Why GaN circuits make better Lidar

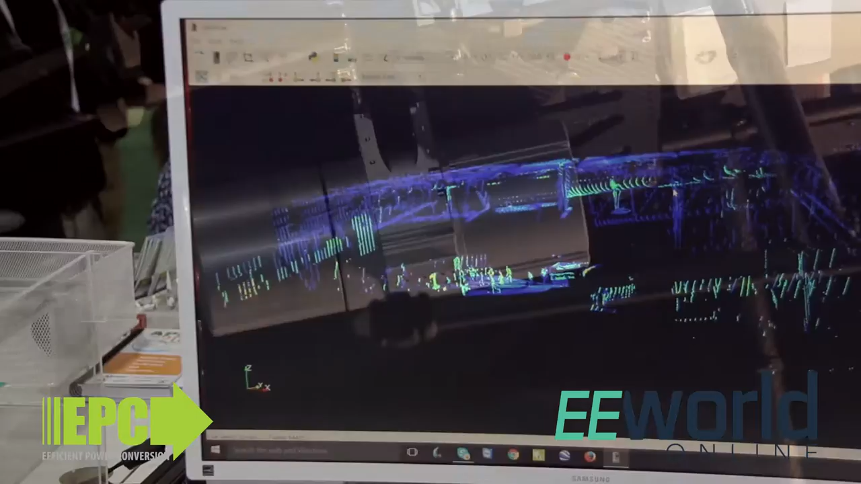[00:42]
pulse of light that goes at a higher current,
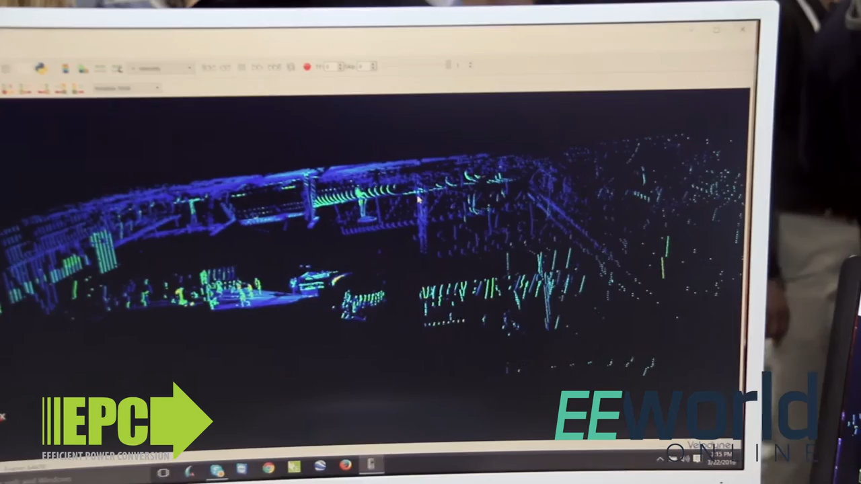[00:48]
so there's more light in a shorter period of time than you can with any other technology, and that's why it's used on all the autonomous cars and soon on augmented reality systems and lots and lots of drones around the world.